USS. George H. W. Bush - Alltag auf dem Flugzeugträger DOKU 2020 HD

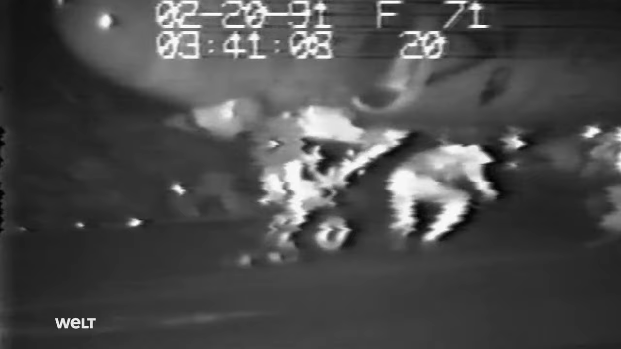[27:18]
Er gerät zu nah an eins der Triebwerke und wird eingesaugt.
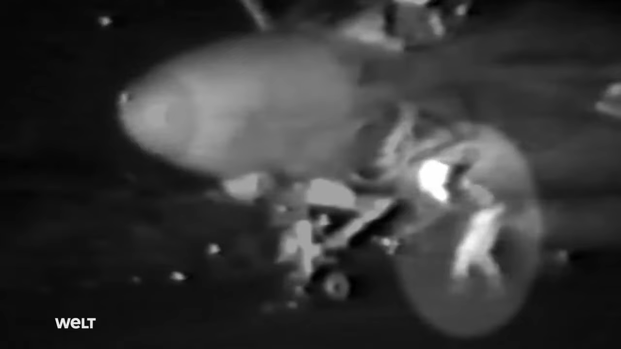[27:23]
Wie durch ein Wunder bleibt er hängen, bevor er in die Schaufelräder gerät. Er überlebt nahezu unverletzt.
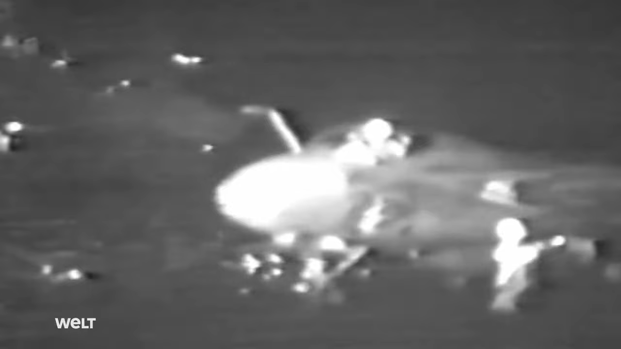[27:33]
Auf dem Flugdeck ist es nirgendwo sicher.